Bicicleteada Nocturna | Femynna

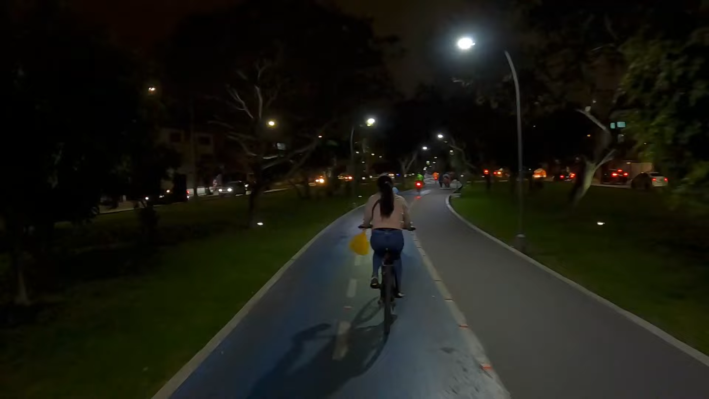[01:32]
Ahí están, ¿ven las lucecitas? Ya hay gente. Ya hay gente que se está agrupando.
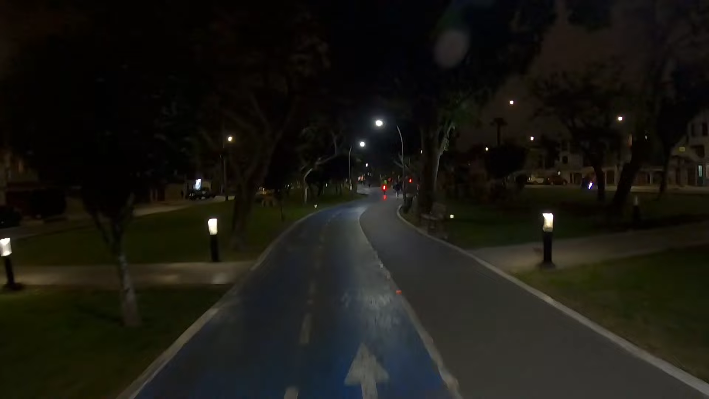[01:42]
Ojalá que no demore mucho en salir. La ruta es 15 kilómetros de ruta dentro del distrito de San Miguel, creo yo. No sé cómo va a ser eso porque para los que no saben, de acá a Miraflores más o menos son, es ese tramo. Entonces yendo por toda la Costa Verde, ¿no? Es que es una línea larga. Entonces yo creo que no va a tener problema. Uy, el copy.
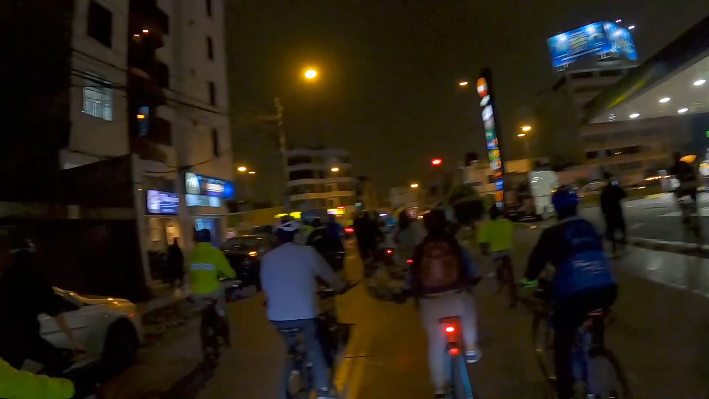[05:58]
Honey. No, la marina no, este es Fosse.
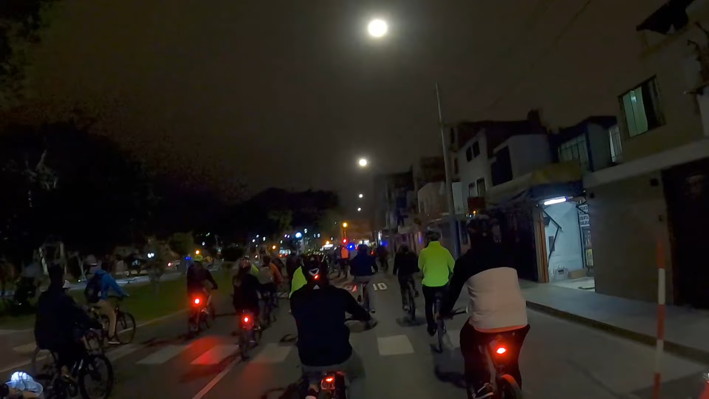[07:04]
Ahora vamos a ir por la marina, creo. Creo. ¡Ay, miren a ese bebé!
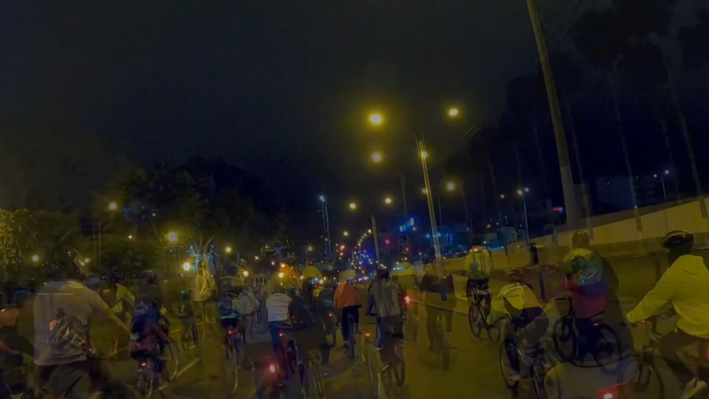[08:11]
Estamos límite con Callao. Ese es San Miguel, límite con Callao. Curiosamente la música cambió a salsa.